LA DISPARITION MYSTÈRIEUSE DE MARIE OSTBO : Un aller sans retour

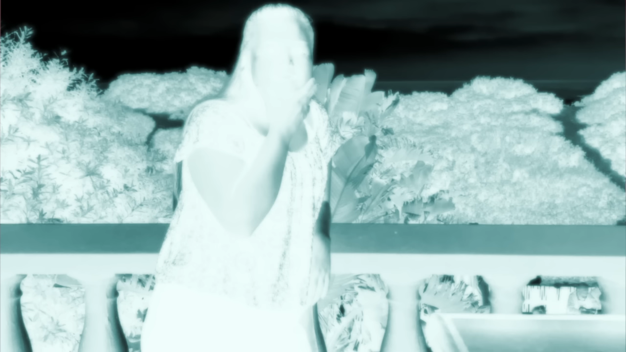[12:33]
Lorsque la séquence a été prise, en effet, l'infrarouge était déjà allumée et la lumière diminuait, ce qui avait un effet confus sur l'image.